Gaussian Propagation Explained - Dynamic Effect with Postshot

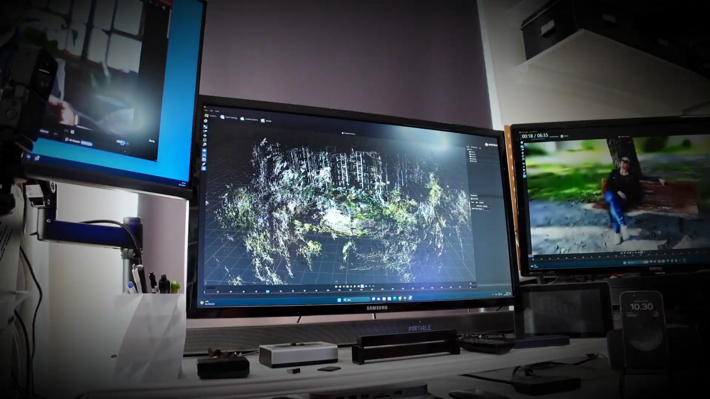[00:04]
and is a very easy to use software when we want to train 3D Gaussian splatting models on our own computer.
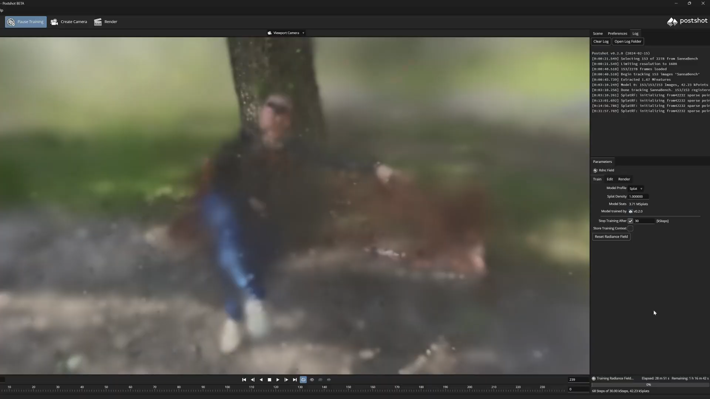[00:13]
One of its best features, in my opinion, is the live preview viewport,
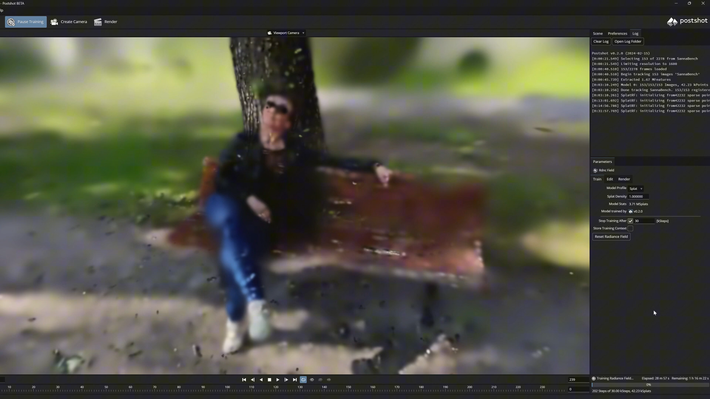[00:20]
where we can see in real time how the training process of the model is progressing, and how all the individual splats are finding their intended places.
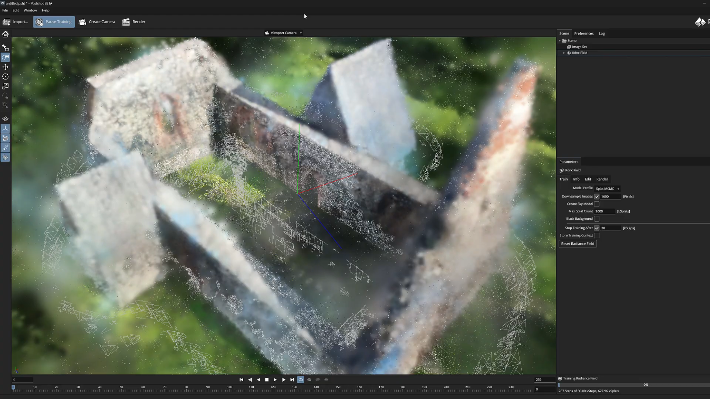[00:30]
The live preview window smartly visualizes the Gaussian splatting algorithm, and through it,
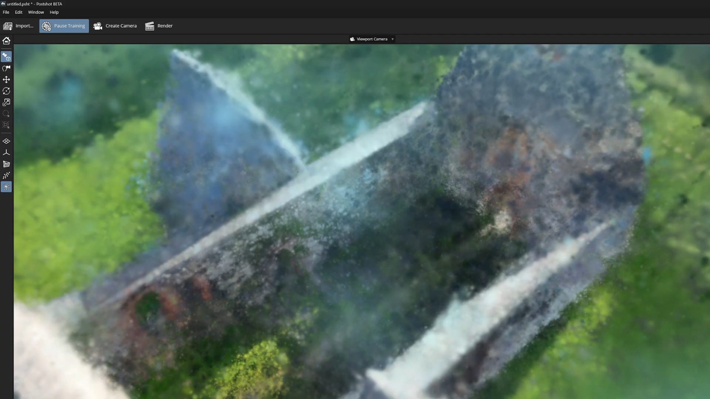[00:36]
it is fascinating to watch as the model becomes more and more accurate.
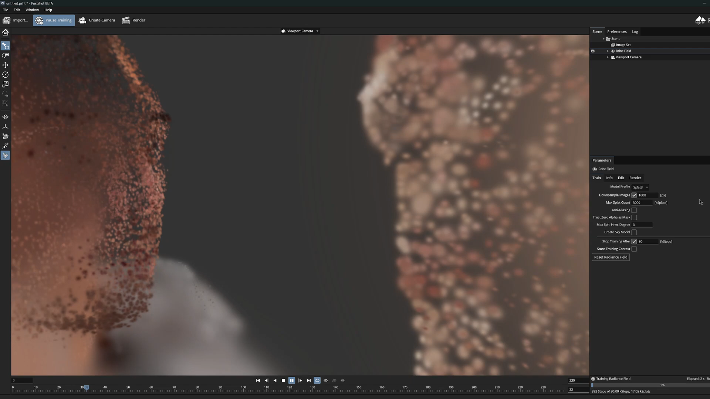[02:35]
Unfortunately, this effect is only accessible through the live preview window,
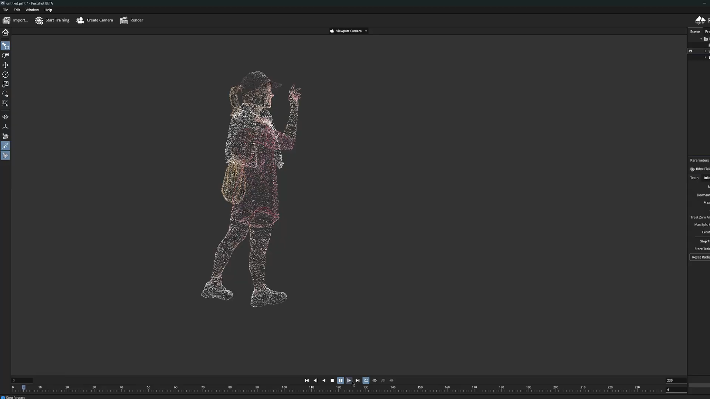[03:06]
Changing the background color from this solid gray would also help a lot,
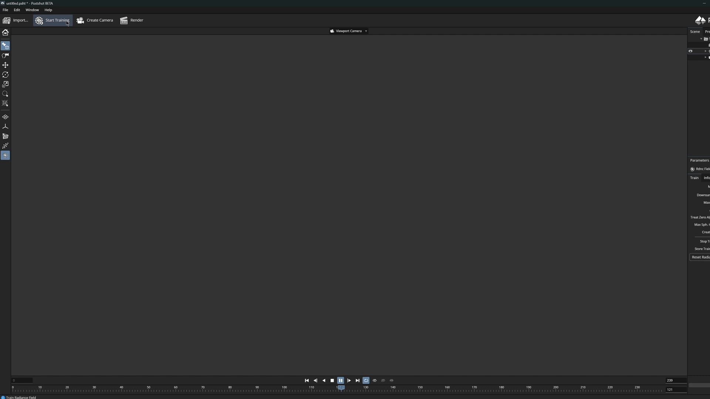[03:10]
and would make the visibility of the Gaussians better.
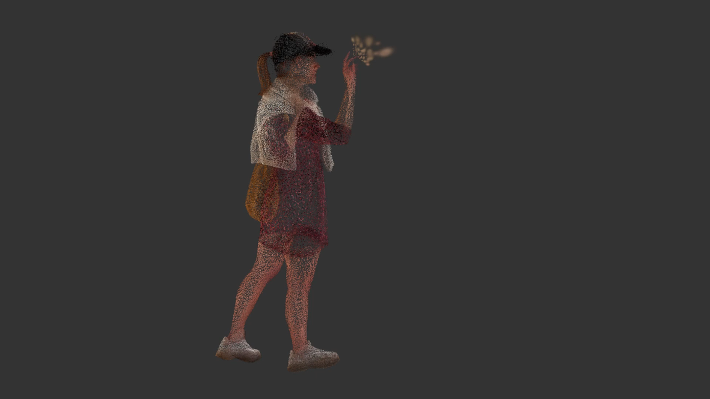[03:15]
But, currently, in the Boschard, the ground-playing grid is the only element that separates the objects from the background in the viewport.
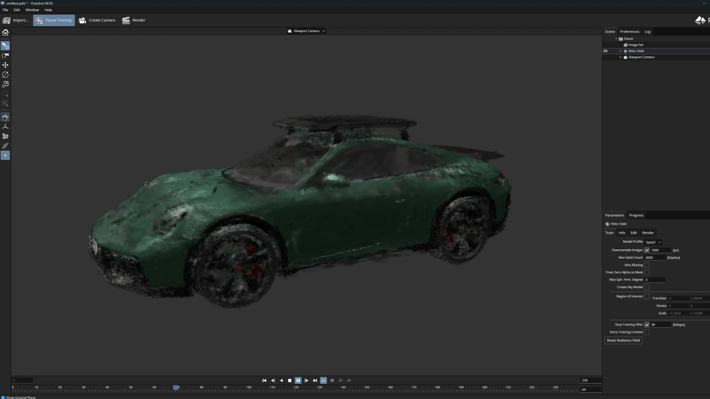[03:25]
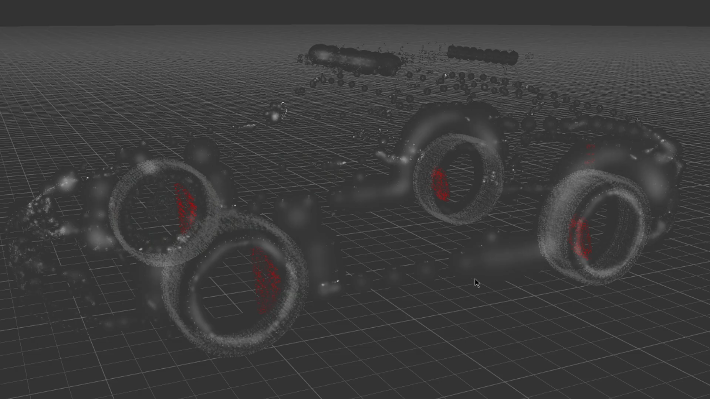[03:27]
And this grid is actually one interesting thing that can also be combined with this dynamic Propagate effect.